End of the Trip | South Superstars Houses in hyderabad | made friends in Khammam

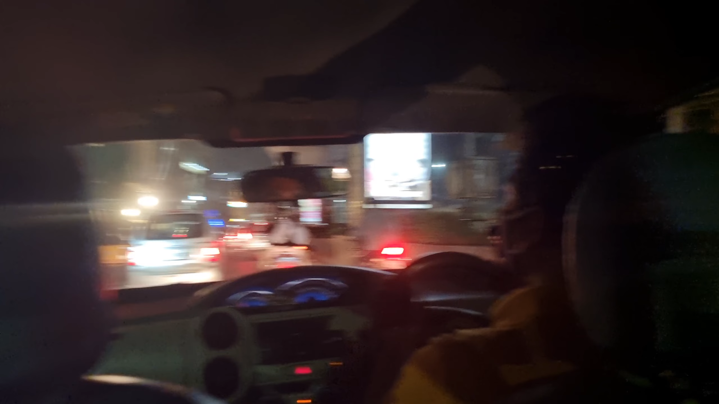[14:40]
मिस्टर नागाराजु हमें लेके जा रहे हैं हँच कुछ खिलाने क्या खिलने लेके जारें सारा?
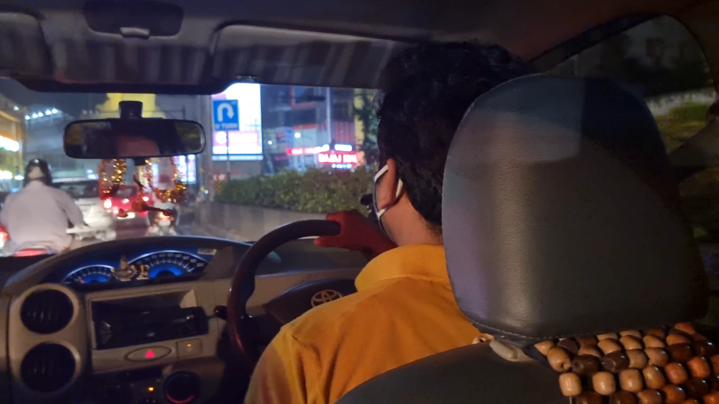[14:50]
कबापस कबापस खिलने लेके लेके सब्कुटर रहे हैं यह जो IT companies के है IT? IT companies अच्छाव, वहां पे IT companies है के सारी?
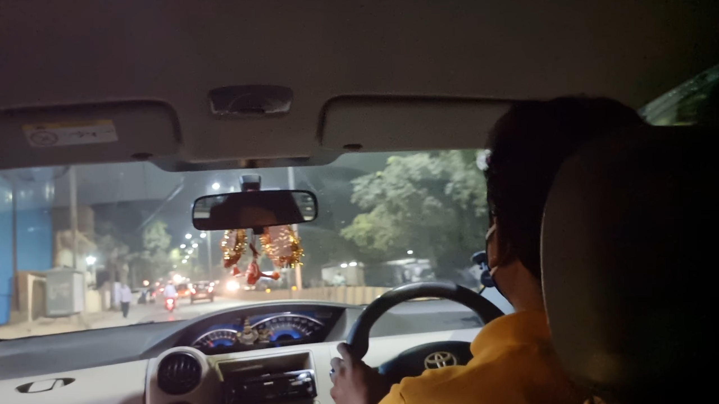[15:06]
कॉल सारे IT companies अच्छा, यह बंजारा हिल्स है यह पूरे यहां से state आती ओके इसका बंजारा हिल्स का नाम बहुत होना है यह थोड़े पॉष जगा है थोड़ी सी?
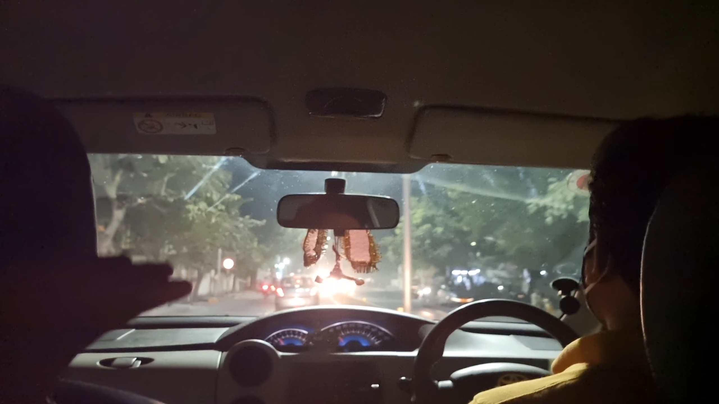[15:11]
ताज करें से कम्चे कम एक करें यहां पर 20 किलोमेटर तक पुरा एराओंड सिटी है वाजरा जूबली जचिबूनी मादापुर इधिश्यरी अपर पूरा पांश
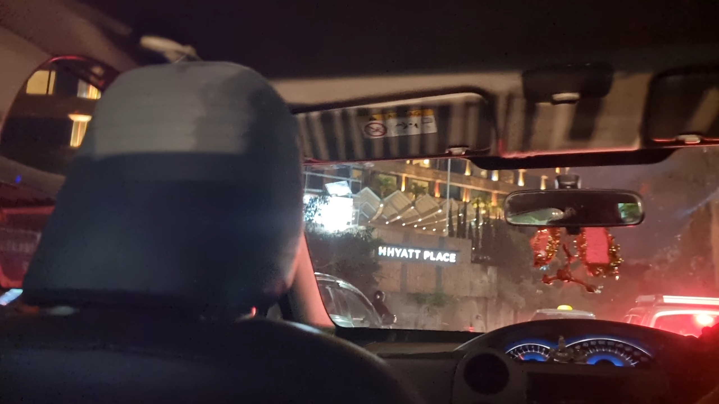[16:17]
तो सारे है दिंग पोर्ष उटल सारे इसी लाइन में ही है
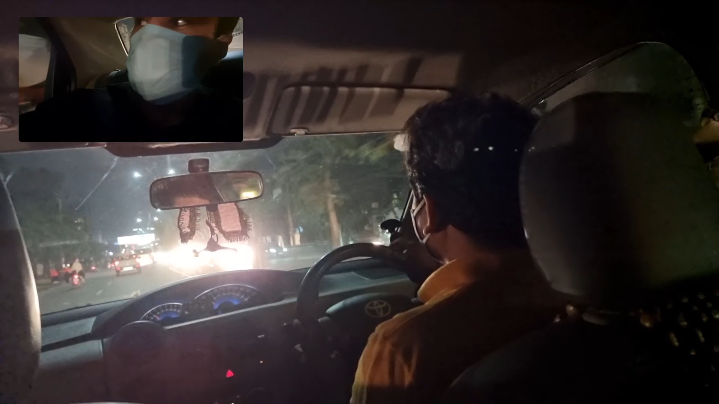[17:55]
यह आप देख सकते हो अलू है
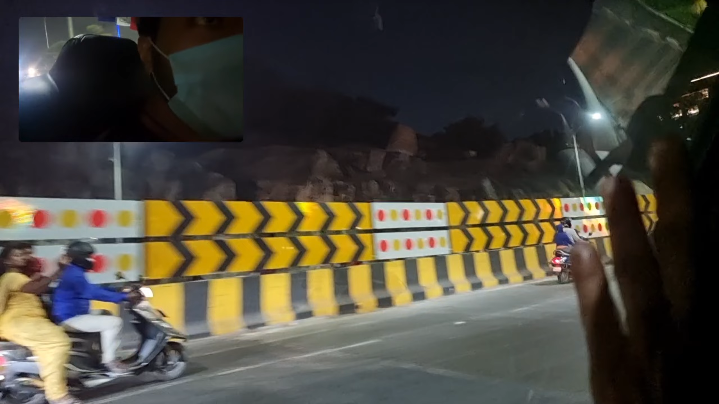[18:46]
यह ओरिजिनल पहाड यह थे यहाँ पर जो काटे यह बट बड़ बड़ बड़ बहुत बहुत बड़ बनाए